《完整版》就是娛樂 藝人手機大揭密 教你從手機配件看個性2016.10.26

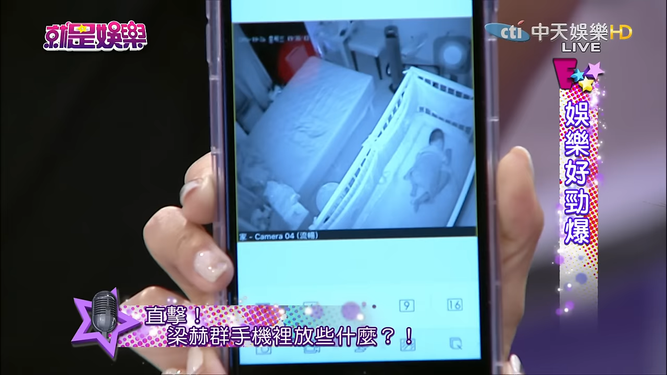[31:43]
在這邊睡覺好可愛喔他們家小朋友即時的這是Live的嗎Live他們家也在Live現場趴著睡